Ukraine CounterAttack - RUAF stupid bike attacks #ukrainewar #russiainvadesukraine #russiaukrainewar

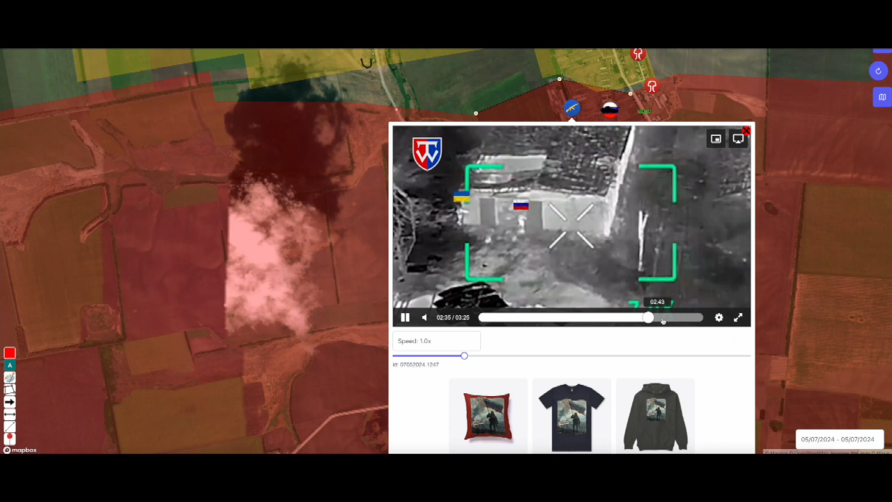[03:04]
But however, at the end, we see that full Russian soldiers surrender to the Ukrainians and it was a Ukrainian victory.